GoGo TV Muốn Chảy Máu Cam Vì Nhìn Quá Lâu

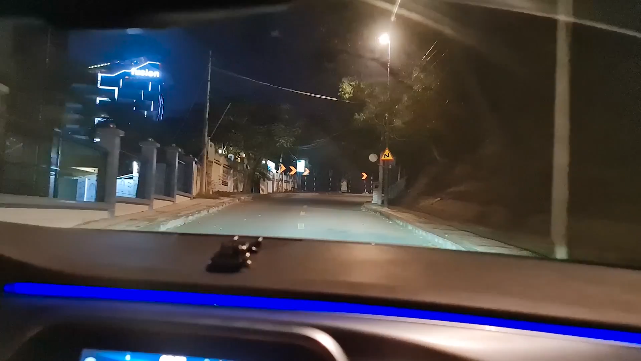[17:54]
Ok anh em, bây giờ tụi mình đang lên ngọn hải đăng. Bây giờ đang là 7:50. Tụi mình sẽ lên ngọn hải đăng trong khoảng thời gian là 20 phút. 8:10 tụi mình xuất phát về nhá. Về Sài Gòn là 9:50. Cái này mọi người đi xuống khá là nhiều rồi. Có bồ mà đi lên đây là đúng bài luôn á.
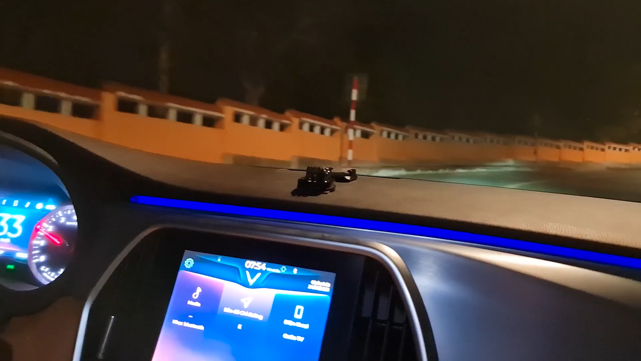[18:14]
Nhưng mà giờ anh với em không phải bồ nhau đi lên đây là sao? Giờ mình phải làm gì đi chứ?
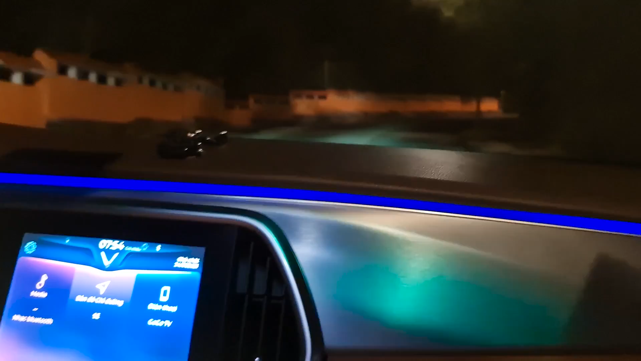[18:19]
Làm gì? Hành một đôi cơm chó cho mọi người xem.
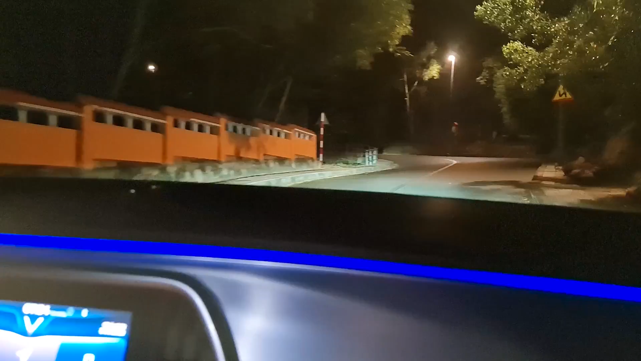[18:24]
Wow, lại là cảnh Vũng Tàu về đêm. Mỗi lần đi mình sẽ mỗi quay để coi có gì thay đổi không.